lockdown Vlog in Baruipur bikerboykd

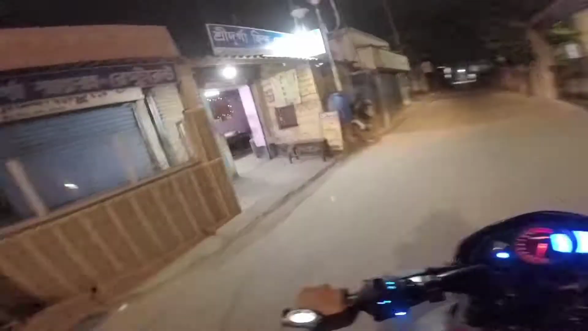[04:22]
होटल खुला है लेकिन होटल के अंदर कुछ है नहीं बारीपुर स्टेशन
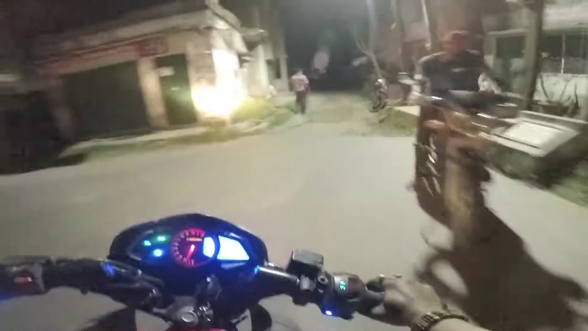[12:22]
साढ़े के साढ़े बैठ के ताश खेल रहा था ठीक है एक साथ तो 10-12 बंदे थे वहाँ पे और उसके अंदर मेरा पिता जी की उम्र थी जो था भैया का उधर का लगता पता नहीं